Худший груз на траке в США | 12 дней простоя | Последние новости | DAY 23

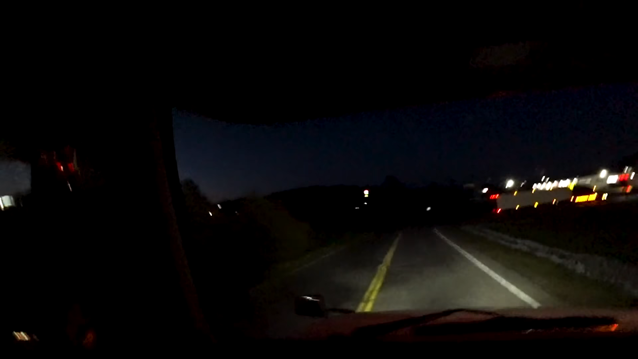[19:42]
Что ж, друзья, как быстро пролетел день. Мы проехали с вами 500 миль за там какие-то 9 или 8, не помню. Ну, короче, сейчас всего лишь 8 часов вечера. Я выехал в 12. Вот вам 8 часов. Давайте сейчас заправимся по-быстрому, посмотрим, сколько что тут стоит. И потом я все-таки решил доезжать сегодня,
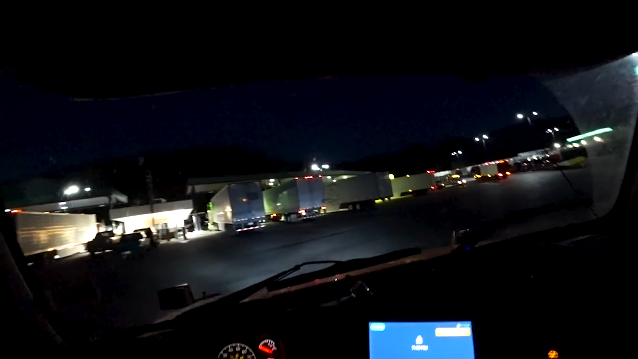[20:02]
чтобы завтра не открывать лову губок раньше от того, как меня разгрузят. Вот какие тут ужасные дороги на этом, Петро. Все, давайте заправляться. Вот здесь.
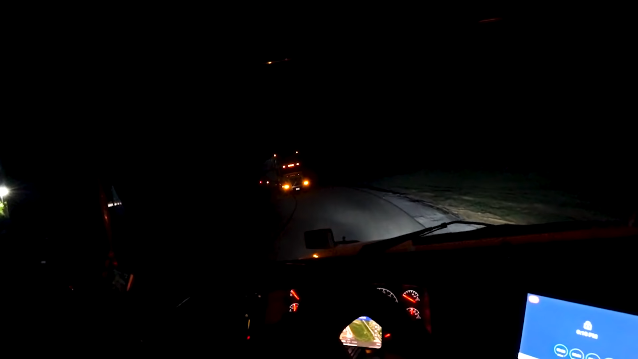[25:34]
В общем, как-то так. Попробуем проехать мимо него. Он даже не удосудовался прижаться или... А нет, все-таки прижался.